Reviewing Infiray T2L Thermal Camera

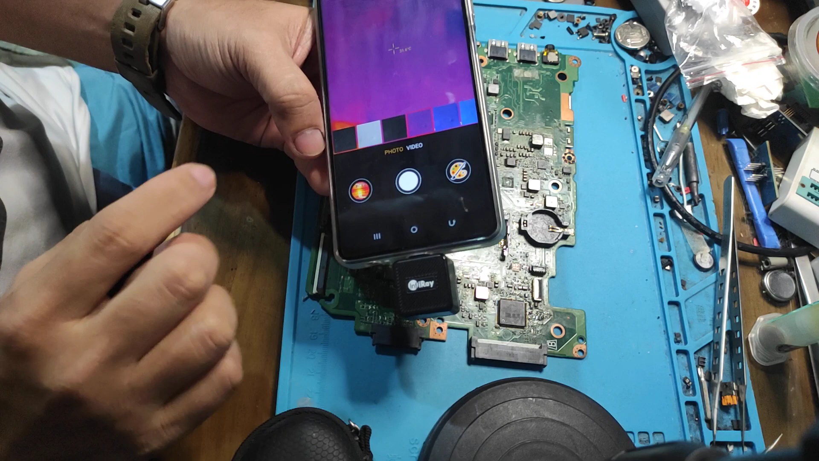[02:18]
parang orange na pink na hindi ko maintindihan kung anong kulay yan
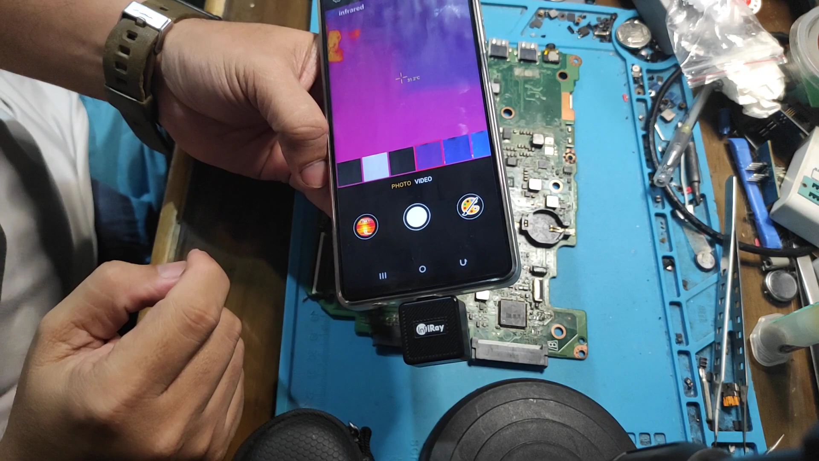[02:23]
so pwede natin siyang i-test para makikita natin yung
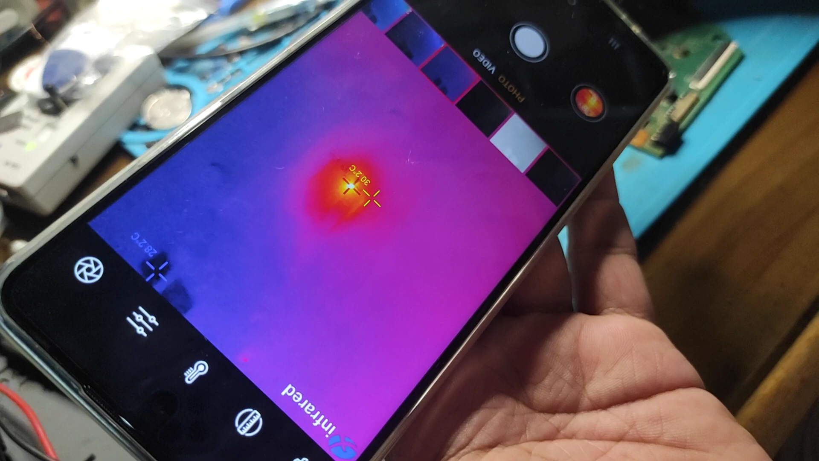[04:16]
nakikita nyo po so yung shorted
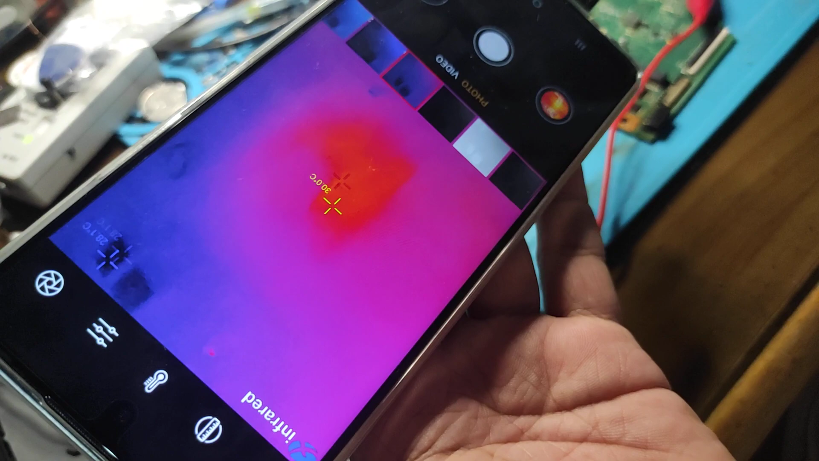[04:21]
ng motherboard na tinetest natin is
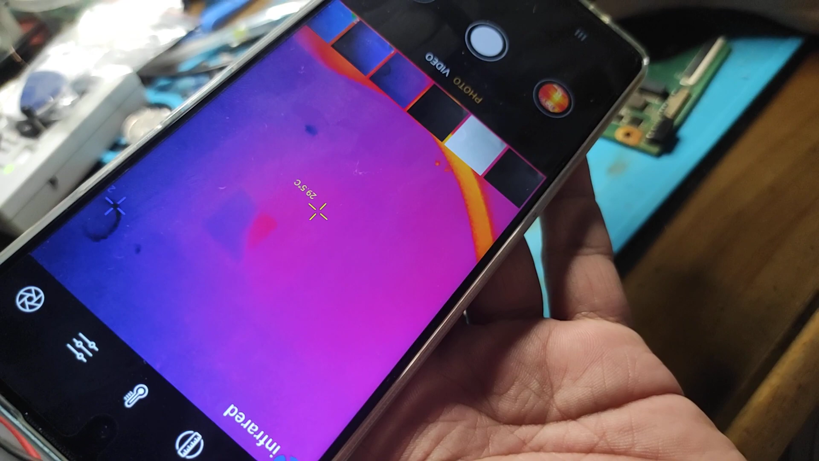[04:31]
saan ba lang yung galing so
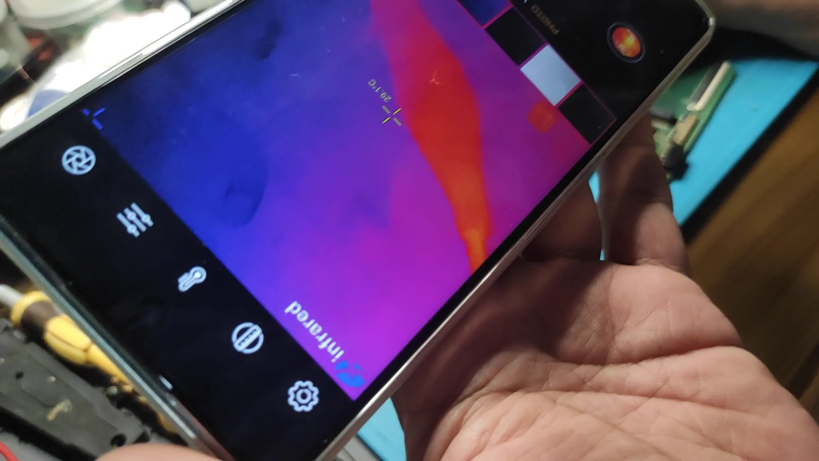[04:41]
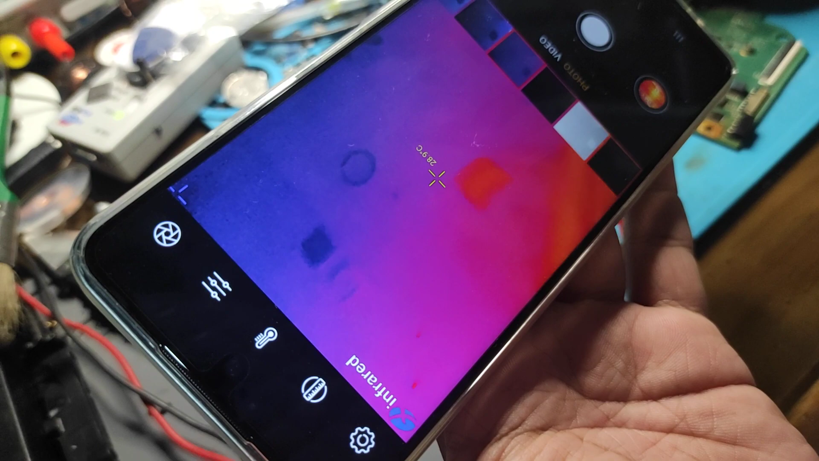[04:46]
may pinipindit ko wait lang ha
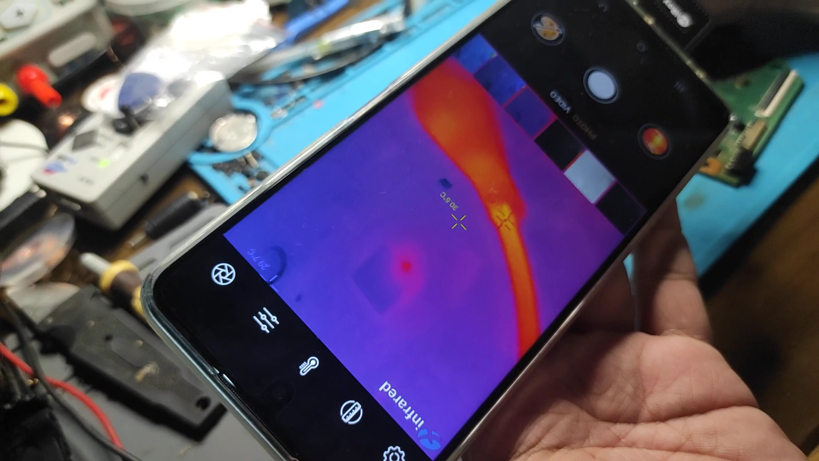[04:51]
ayan nakikita nyo so tataasin natin yung
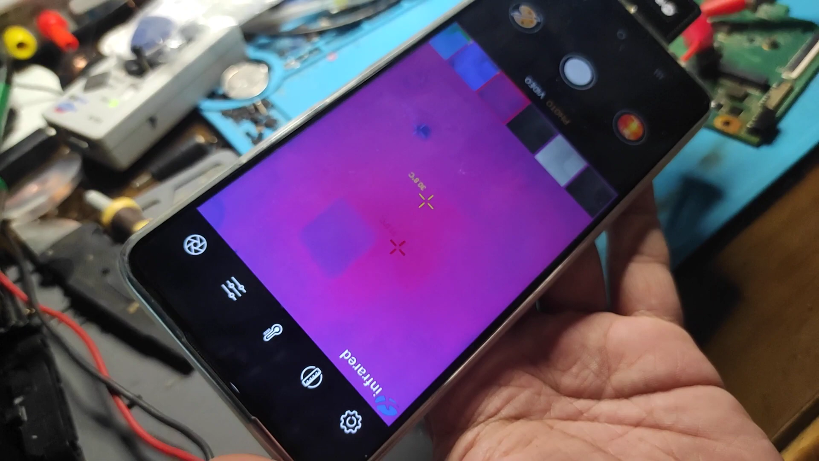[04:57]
voltage natin para mas kitang kita
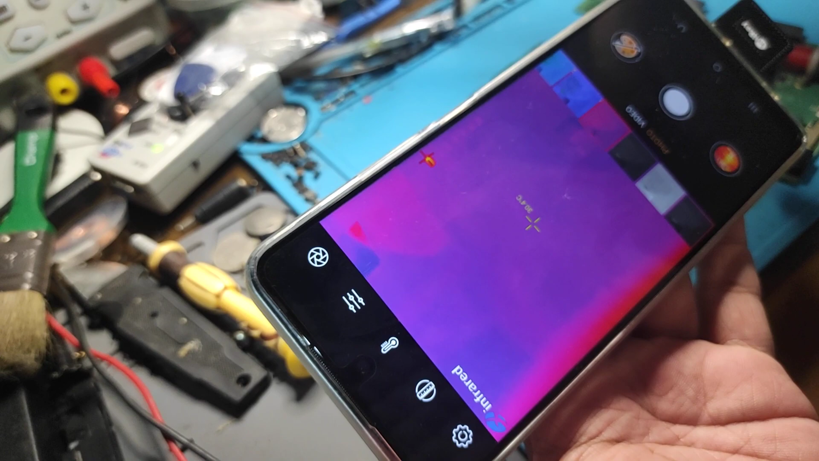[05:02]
ito namang board nito ano na to eh scrap na to eh
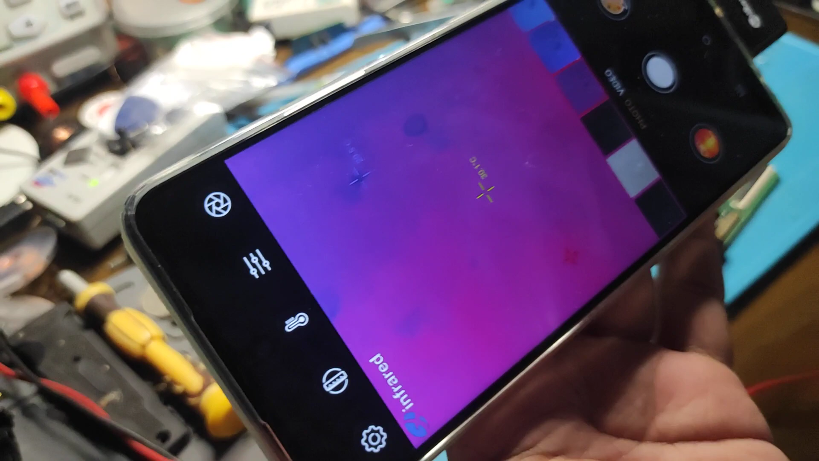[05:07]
so pang ano lang natin sya pang test lang natin ayan nakikita nyo
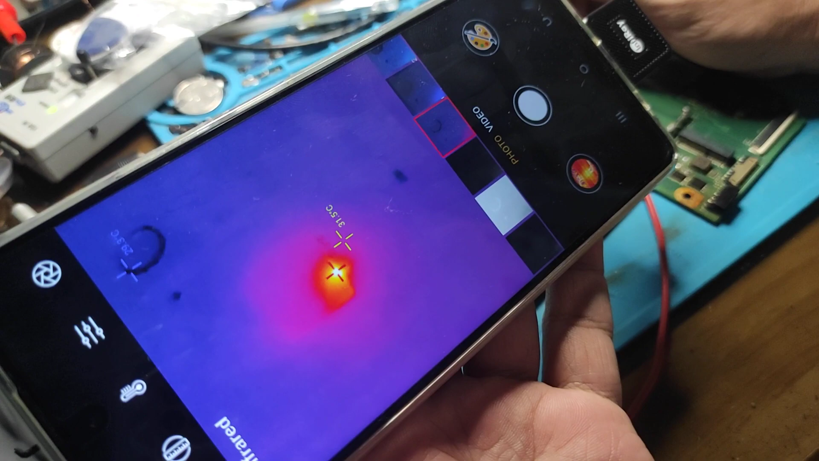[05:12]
so ayan o kung ayaw mo ng ganyang kulay pwede natin yung palitan
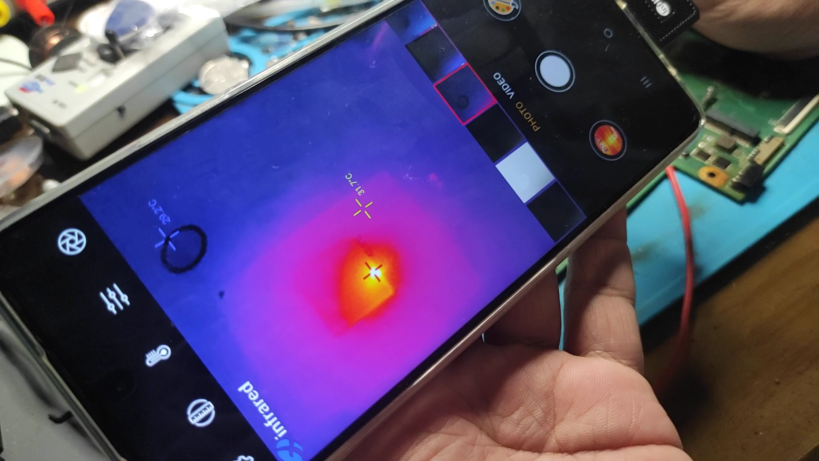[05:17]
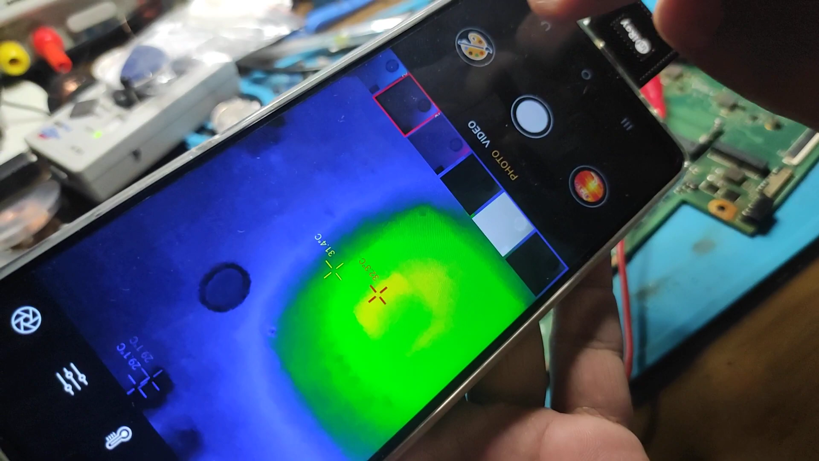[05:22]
gawin natin ganito green gawin natin ayan o
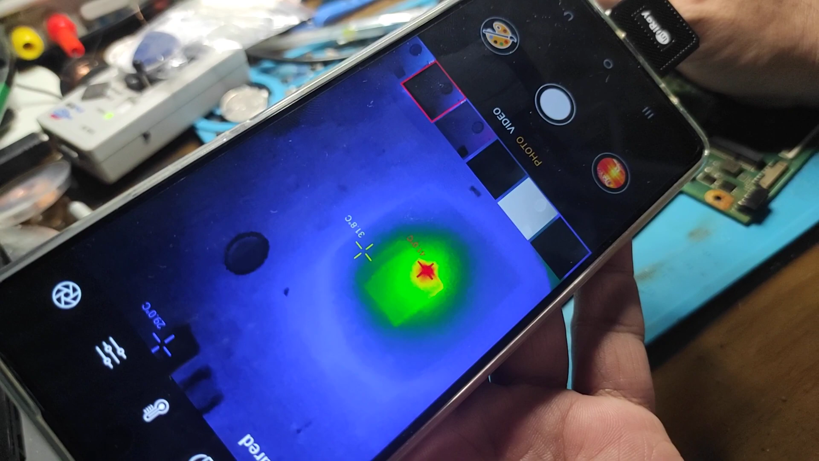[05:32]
kita nyo po so galaw-galawin natin dito sa ano sa board
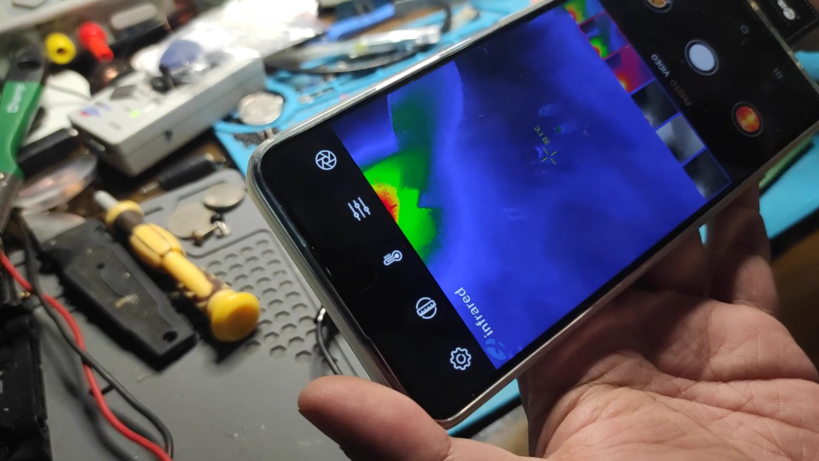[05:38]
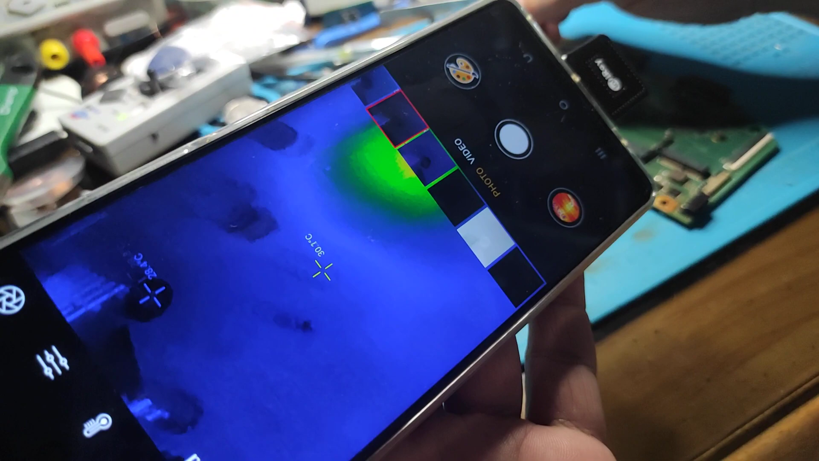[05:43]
kumbaga dito kita mo na kagad kung ano yung
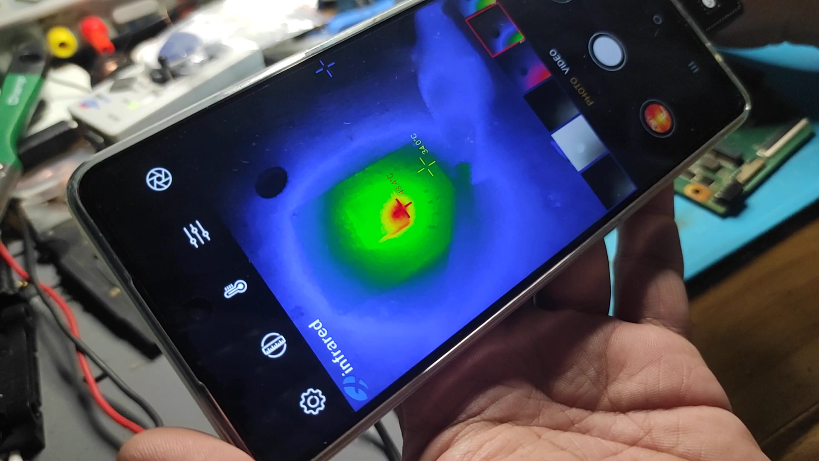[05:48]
may problema kung saan so pwede natin syang palitan ng ibang kulay kung ayaw mo yan gawin mong
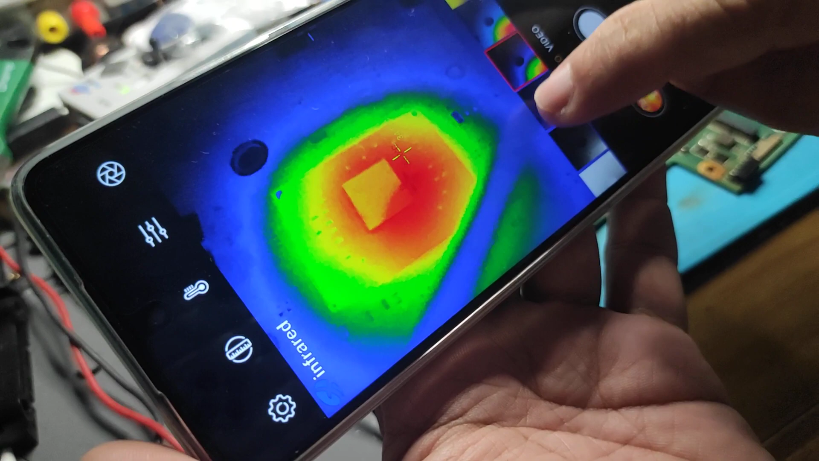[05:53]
yellow tapos yung mainit sa kanya yung parang